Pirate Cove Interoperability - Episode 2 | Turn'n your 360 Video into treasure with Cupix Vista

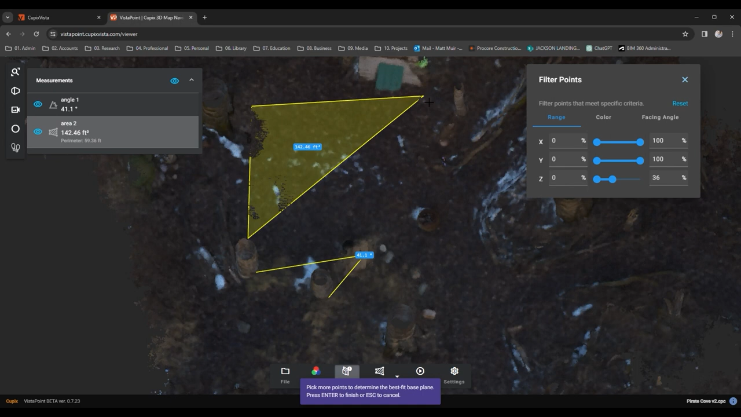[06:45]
planes to judge the evenness of the terrain, and my favourite volumes.
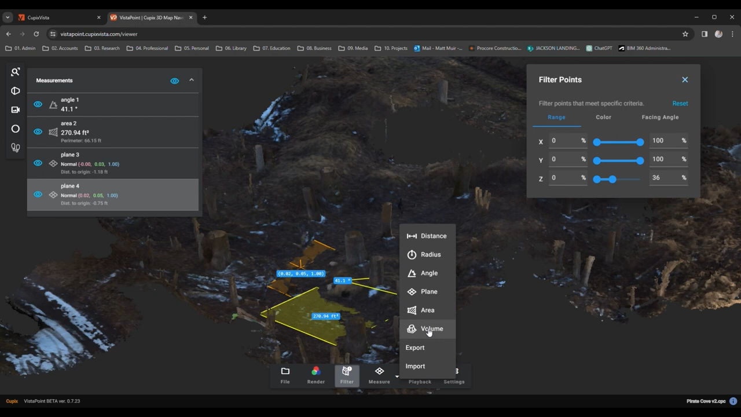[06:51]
How else am I to swiftly tally a pile of gold if not with this?
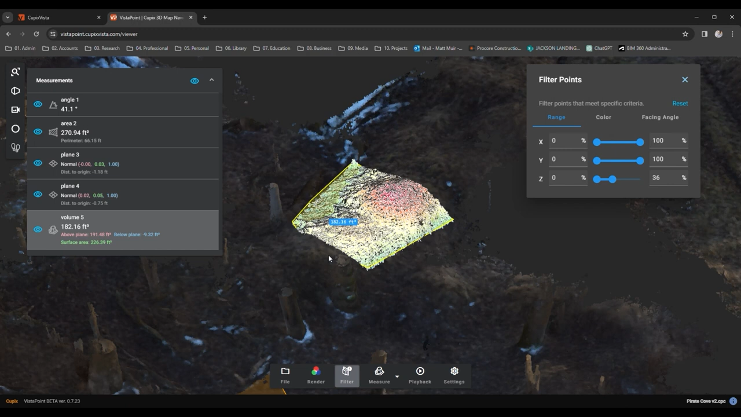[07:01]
And there you have it, 100-plus cubic feet of, well, dirt, not gold. With a bit of practice, you'll find countless uses for these marvellous tools.
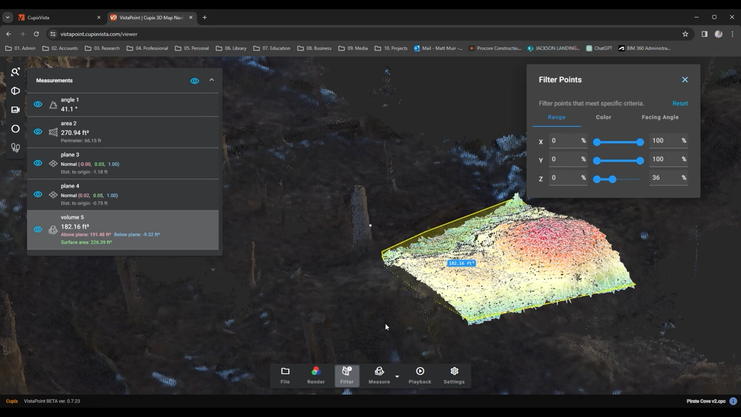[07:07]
The last tool on our lower toolbar might not strike you as treasure at first glance,
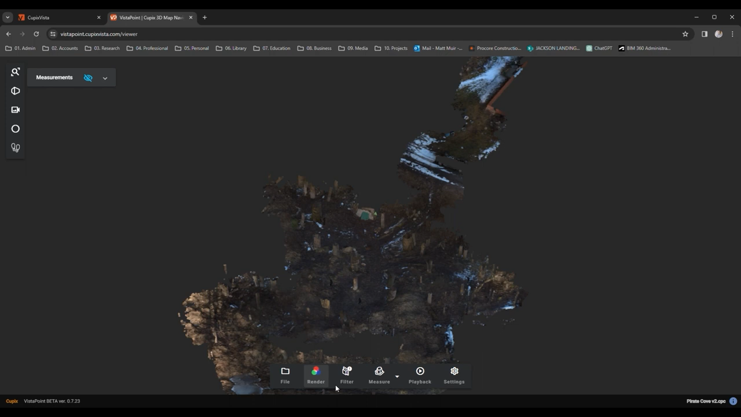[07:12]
but if you're keen to refine your reality-capture in skills, this is indeed a trove.
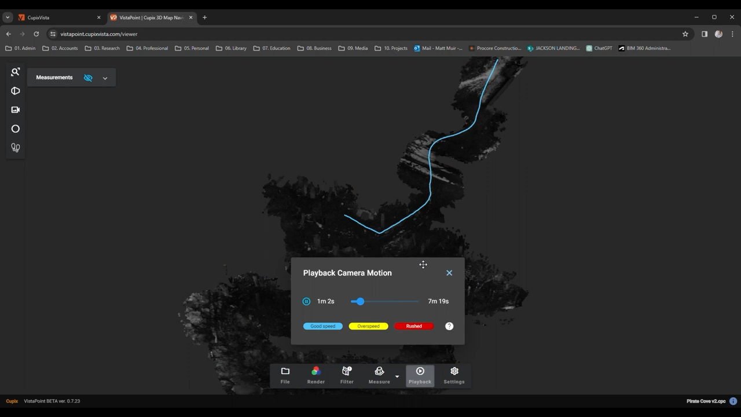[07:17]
The playback button reveals the path your camera took, and the time it's spent on its journey.
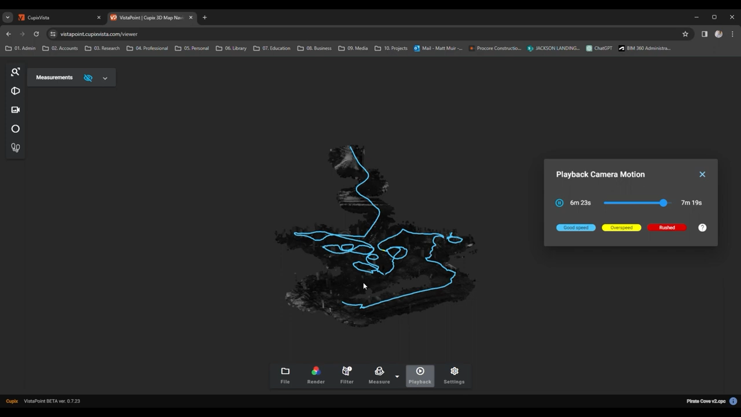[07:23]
It'll also show areas where you can improve your technique by highlighting the line in yellow and red. Yellow for a brisk pace, and red for rushing.